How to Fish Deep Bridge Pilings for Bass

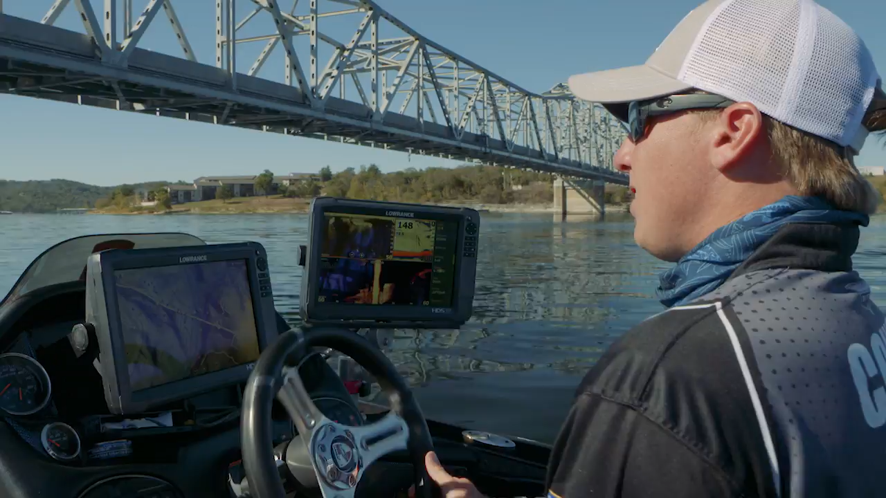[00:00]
You know, we're out here on Table Rock Lake today and the bite's been pretty tough. So right now, you know, this time of year in the fall, it's October, a lot of,
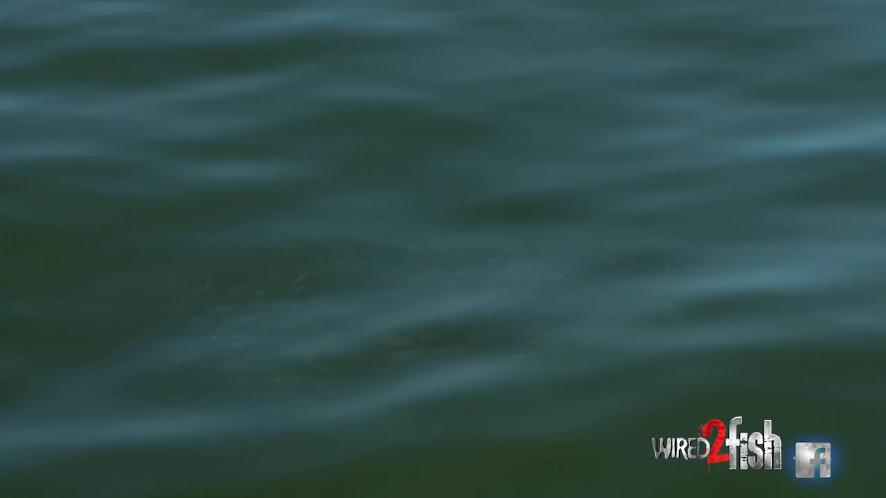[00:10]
a lot of fish are on shad and a really good place to check is going to be around bridge,
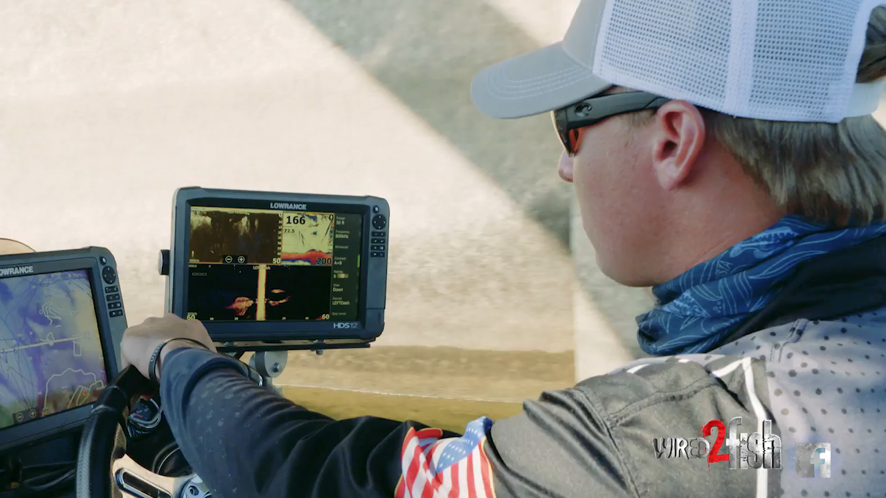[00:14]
bridges and bridge pylons.
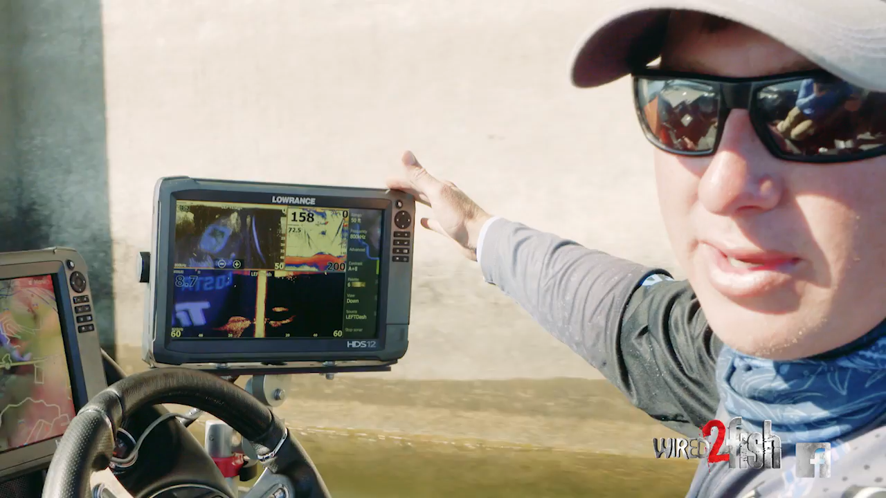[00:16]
And as you can see right now, I've got my Lowrance going and I'm idling right past this bridge pylon.
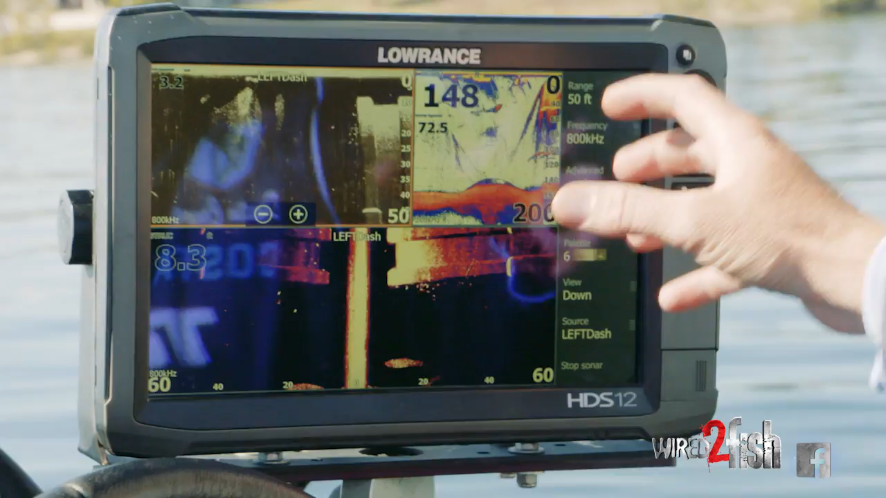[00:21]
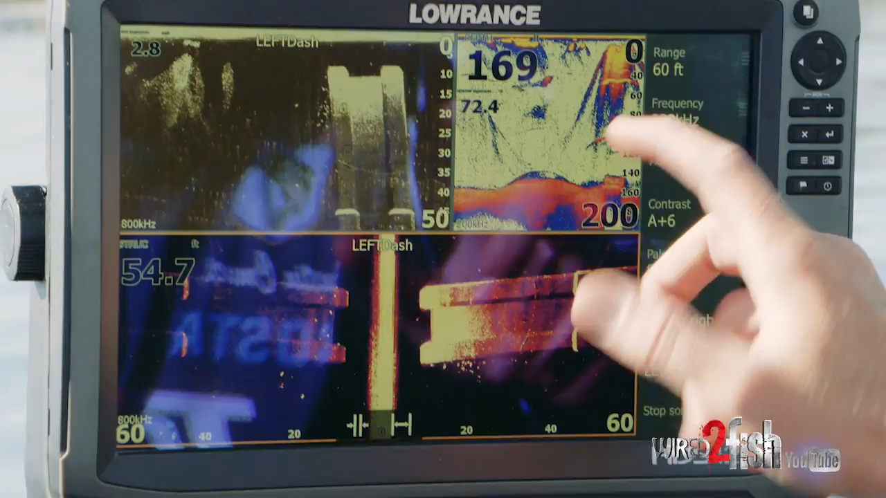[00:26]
You know, I look down, this is how I normally set my graphs. I got HDS 12.
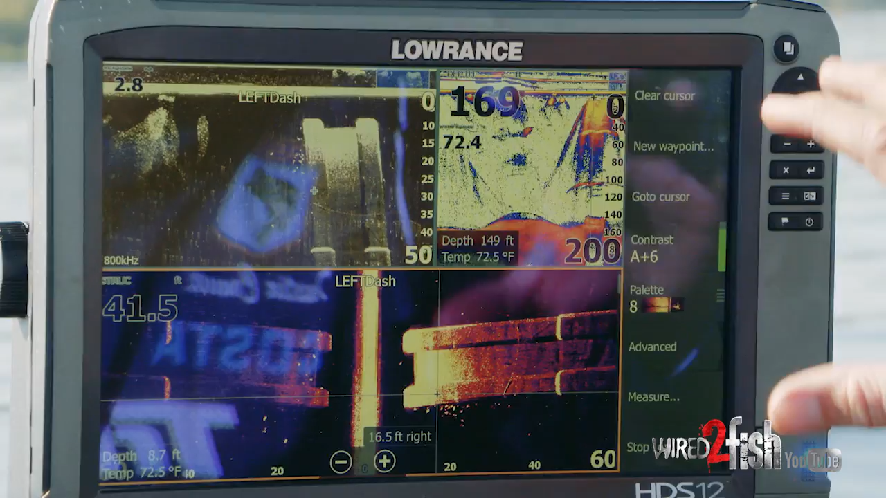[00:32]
On screen: water 72.5°F
I keep my side imaging on the bottom, down imaging up here.
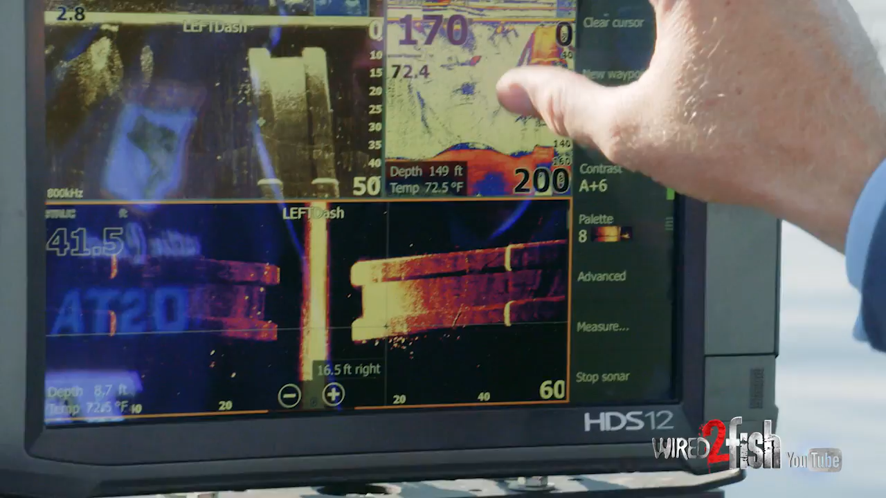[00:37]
On screen: water 72.5°F
I always want my sonar and a lot of people are like, why do you want sonar? Well, one reason is I can see the size of those fish.
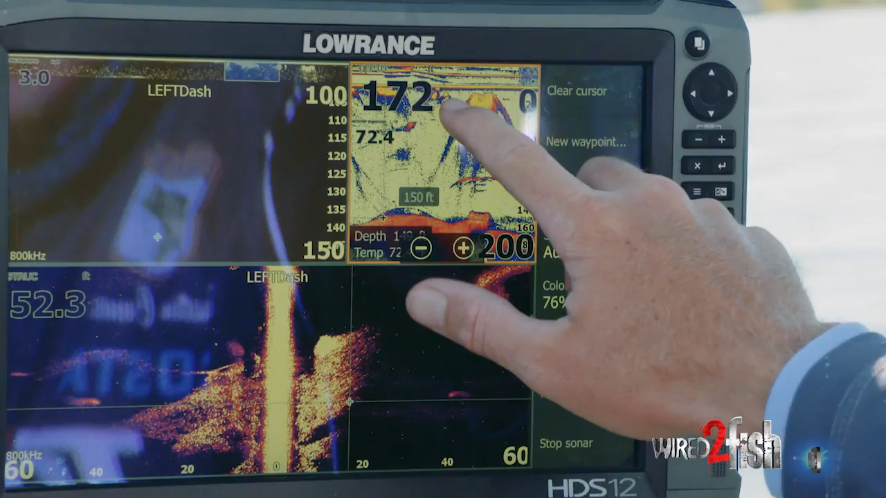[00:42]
I can make sure they are what they are,
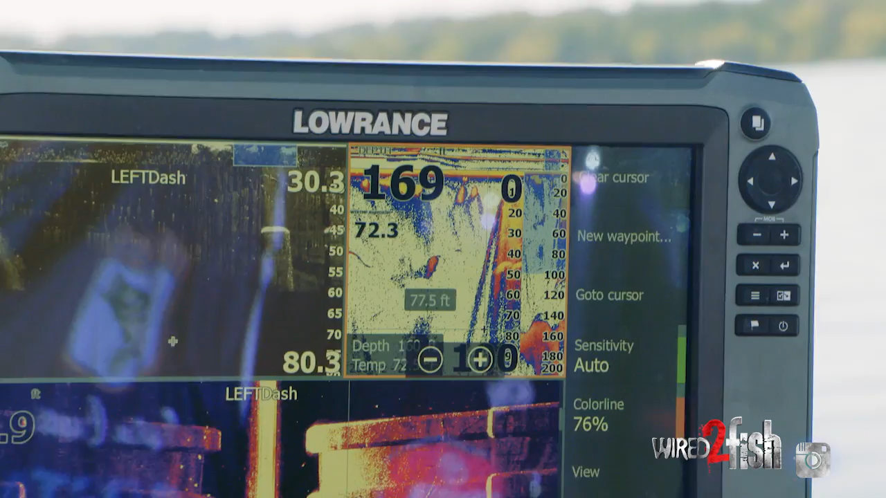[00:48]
you know, and you tell a lot about, you know, the color tint of them.
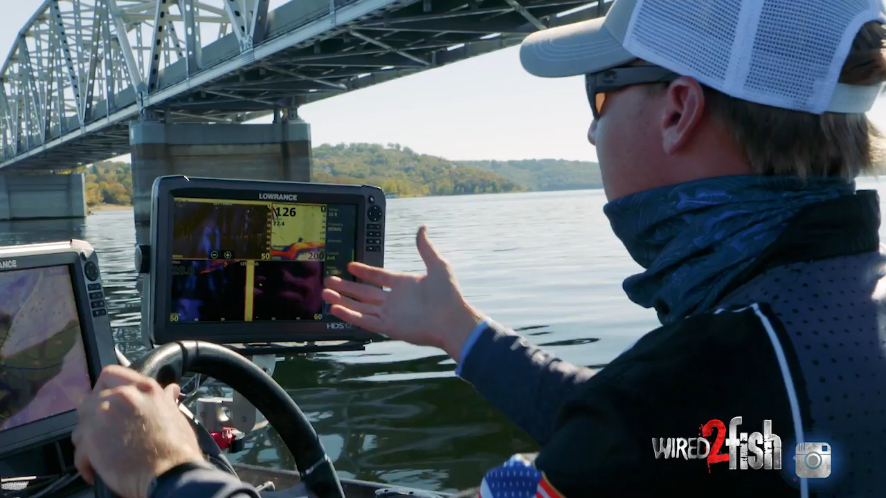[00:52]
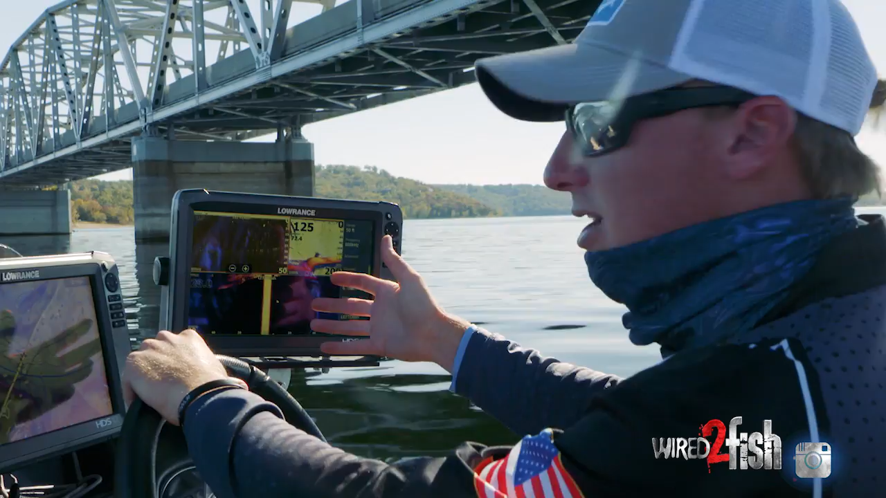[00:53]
And also you can tell, you know, we're out here in 125 foot and everybody's like, oh my gosh, that's, that's too deep to catch a bass.
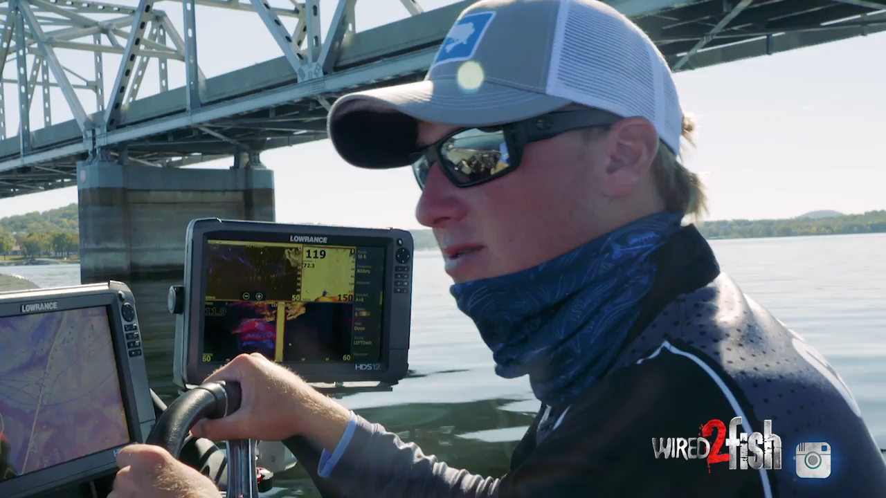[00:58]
Well, the fish we're catching are suspending under these shad and you can see some right here on the down imaging.
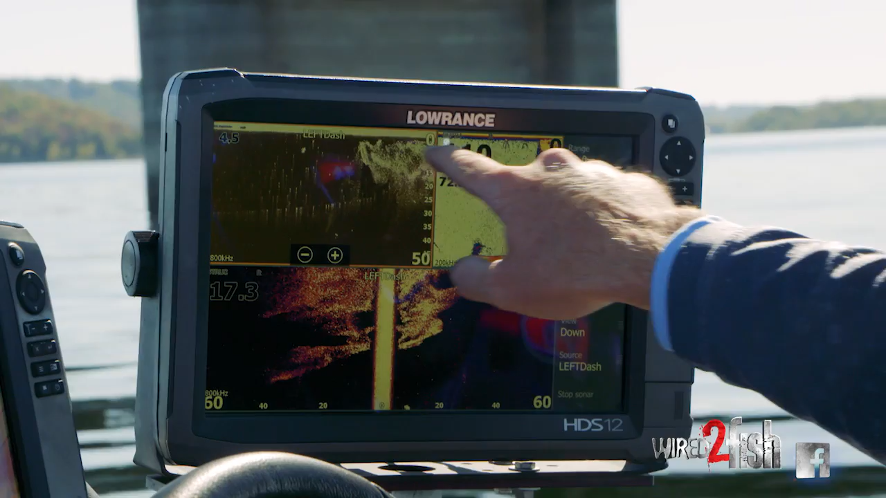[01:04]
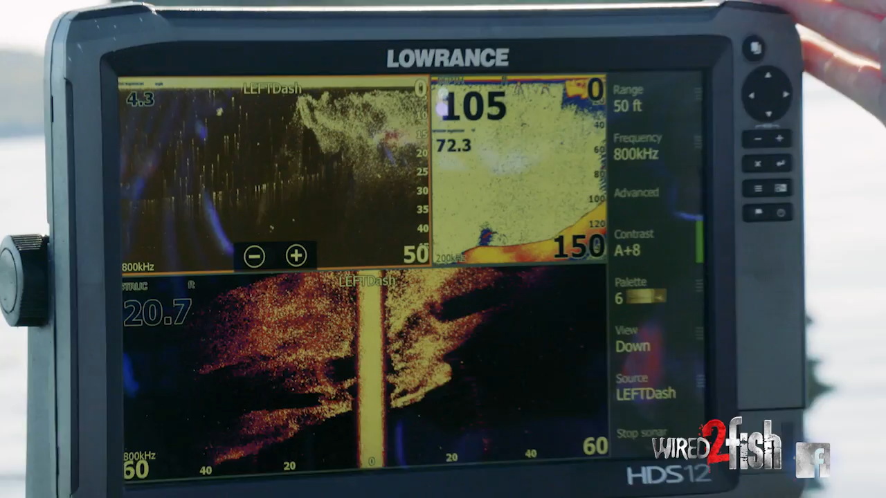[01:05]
And they're all the way up to five feet. They're down to 30.